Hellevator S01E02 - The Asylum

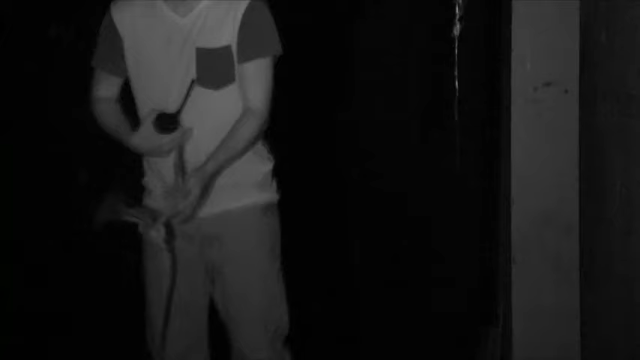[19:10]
We're still here. You can keep talking to us if it gets scary. There's no lights for me. There's no lights. I know, it's pitch black on the TV too. Are you okay? Are you still holding onto the rope?
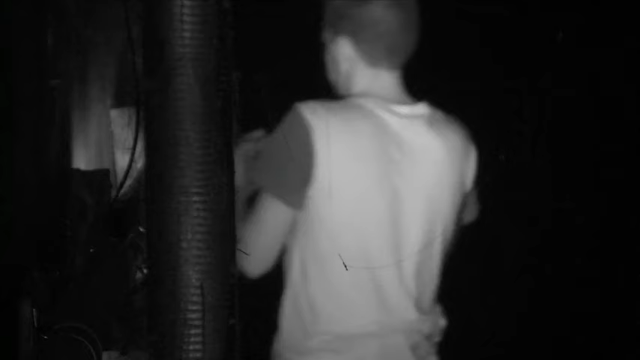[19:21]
We can see you. Just keep following it regardless.
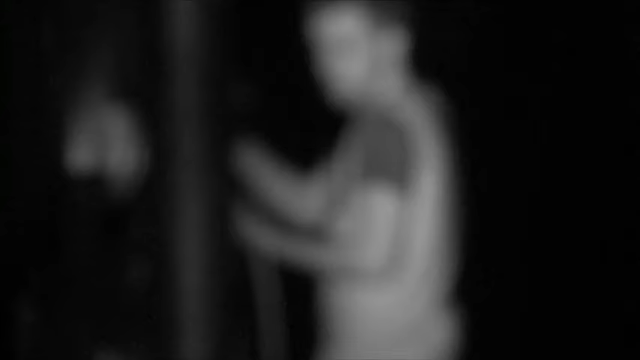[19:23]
Just keep going. Oh, here it goes. They see Christian, but they don't see who else is in there with Christian.
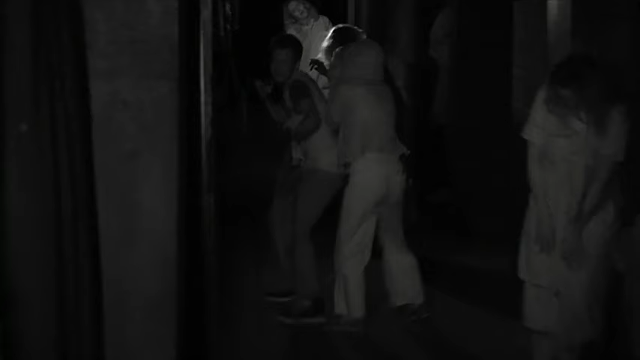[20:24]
There's so many people. Christian, can you hear us? What is going on?